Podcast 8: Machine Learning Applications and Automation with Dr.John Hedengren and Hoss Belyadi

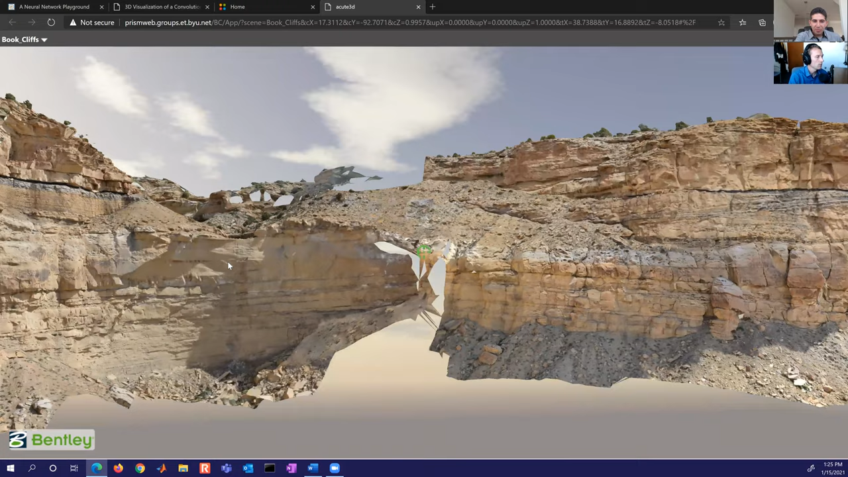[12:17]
now a geologist can go virtually to this area and be able to explore the geologic outcrop and notice features like this, where you can see an ancient river that carved away in the formation.
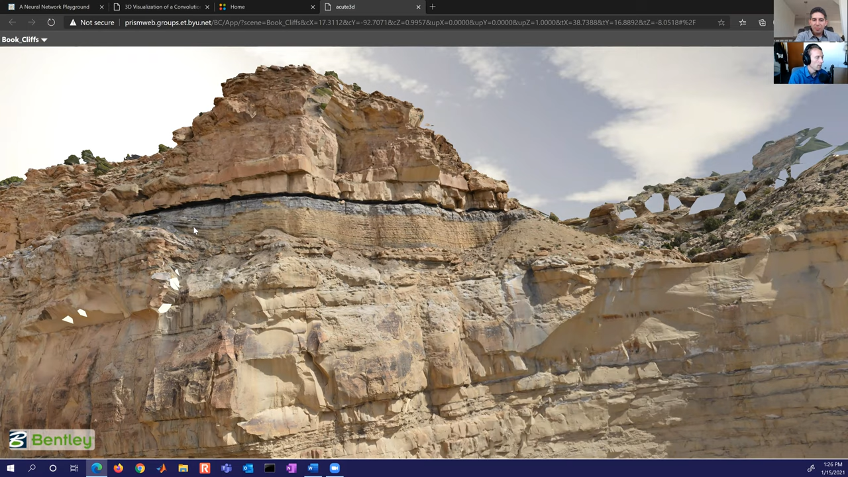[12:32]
And so it helps give the geologist somewhat of an analog of to help them explore with these outcrops.
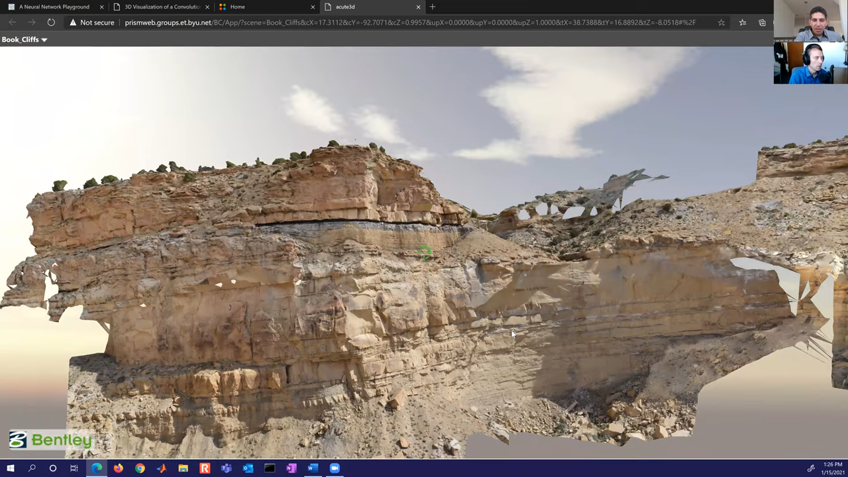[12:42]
So this is one of the well-known geologic outcrops.
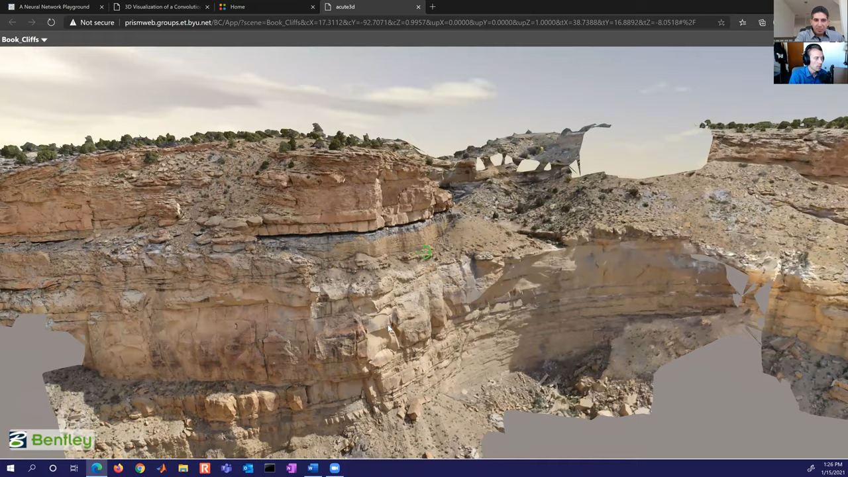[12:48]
It's located in Utah. So that's just one way where we use, we actually use drones, but it's very difficult to develop some of these models.